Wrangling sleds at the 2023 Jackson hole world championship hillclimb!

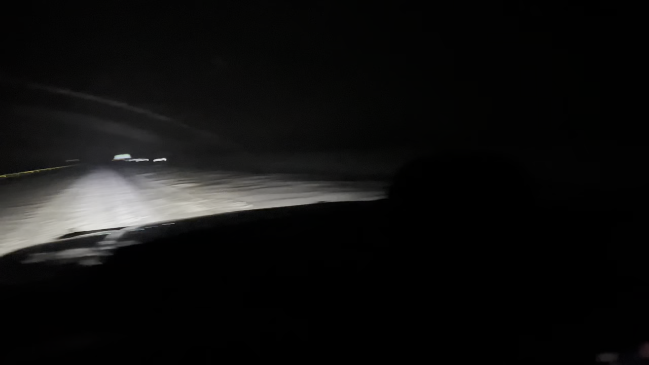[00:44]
captain's log we're in we're in uh north dakota we're going a whopping 30 to 34 miles an hour on this road we got a car hot on our ass but everybody that tries to pass anybody over in that lane has to go through like six inches of snow and from what we've been seeing they always end up in the ditch so buddy over here isn't trying to pass but we got about another